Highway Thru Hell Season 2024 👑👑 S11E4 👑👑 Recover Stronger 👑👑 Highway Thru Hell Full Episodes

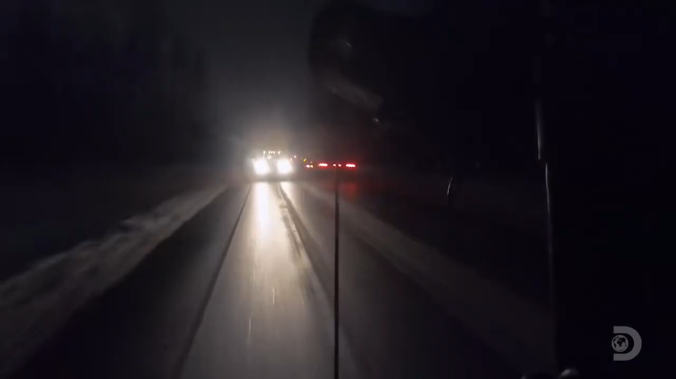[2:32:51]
Where is the first car? That'll be coming up.
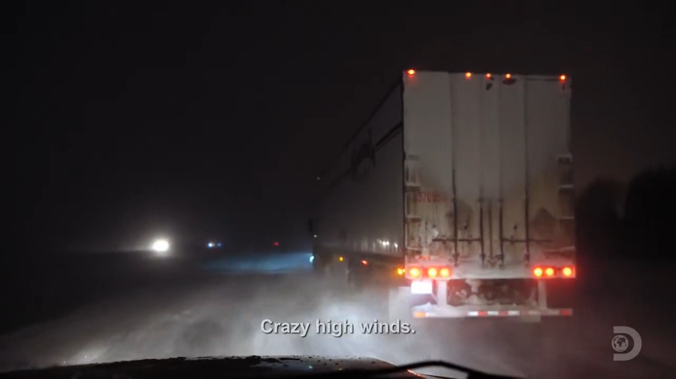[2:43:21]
Crazy high wind. There is a travel advisory on the highway tonight.